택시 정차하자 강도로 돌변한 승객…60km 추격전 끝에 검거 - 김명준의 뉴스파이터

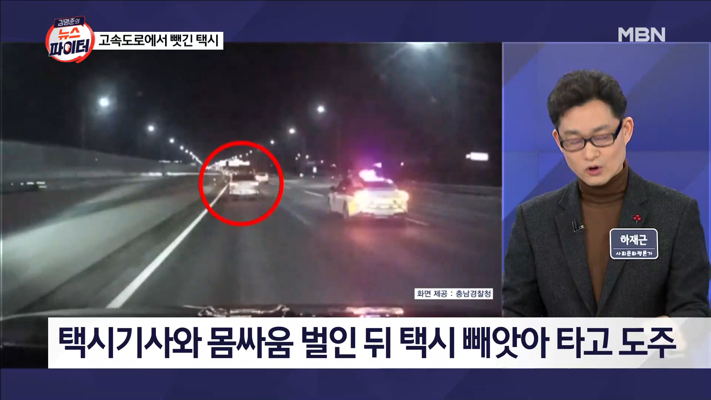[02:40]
사람을 매달고. 그래서 옆에 있는 다른 시민들이 막아서려고 했는데 차량 두 대를 부딪히면서 저렇게 출발을 한 겁니다. 너무 이제 막 과속 난폭운전을 이어가니까 다른 시민들이 추격하기 시작했고 경찰까지 출동을 했는데 거기에 순순히 응하지 않고 40분간 추격전을 벌였습니다.